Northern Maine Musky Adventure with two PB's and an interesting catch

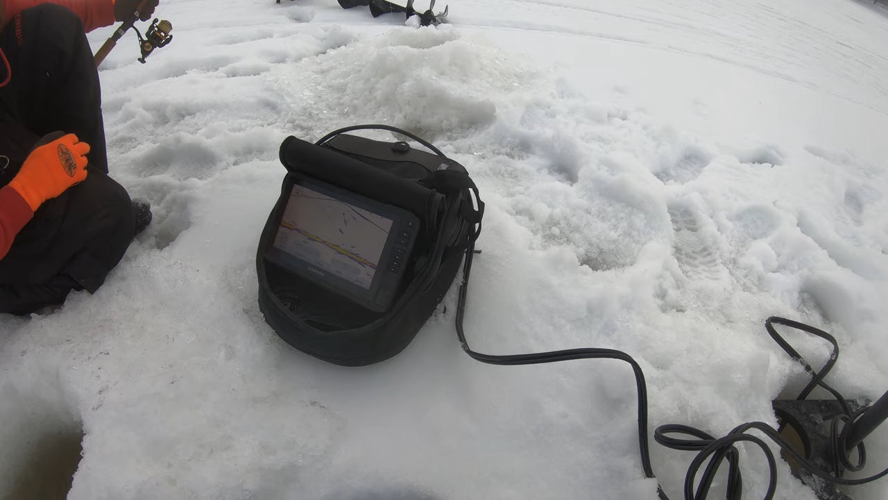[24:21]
This is your line coming in, and this big mark right above it. Are you bouncing? Yeah. See this mark right here? Is that the fish? I think so. I don't know what that would be. Is this the sounder? That's the sounder, so this is what we're hooked to. Oh, that's all right. All right, so we need to get two and a... There's a fish. Moving, Johnny.
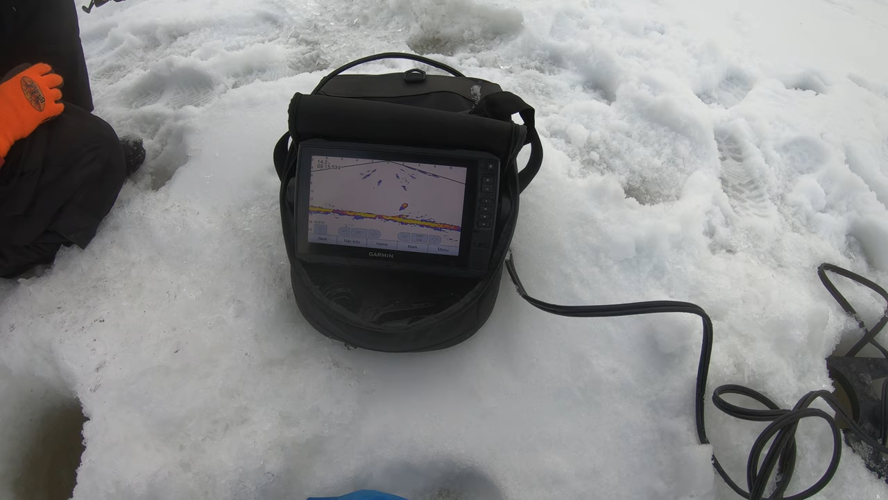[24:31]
Yeah, it's a big fish. No, it's right into the log now. He's stuck in the log. The log's moving. It's a giant. All right, he just went around the log. He's going around the log. I can feel him fight. The log's actually moving. Big fish. Yeah. The sounder's just on the edge of the log.
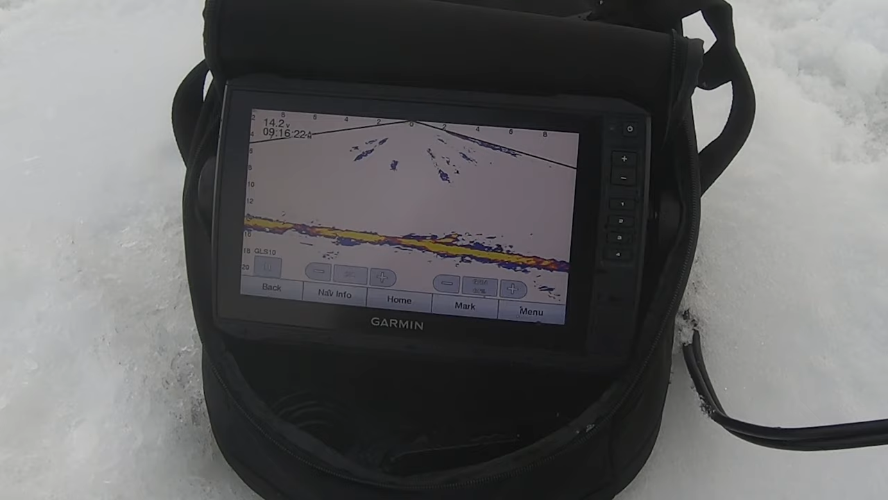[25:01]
Don't break him, Johnny. Whatever you do, we can get this fish. So we need a hole drilled. Oh, he just came free.